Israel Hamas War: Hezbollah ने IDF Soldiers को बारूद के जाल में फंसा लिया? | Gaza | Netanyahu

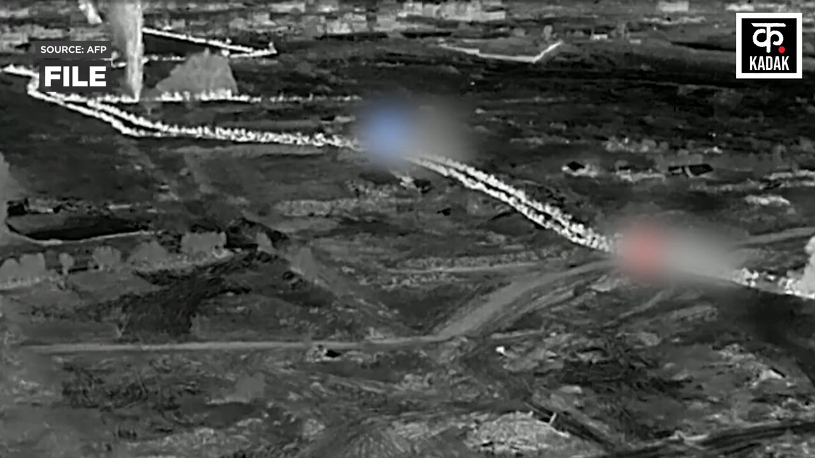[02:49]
باروت فٹ جاتا ہے جس میں اسرائیلی سینہ کو کافی نقصان اٹھانا پڑا ہے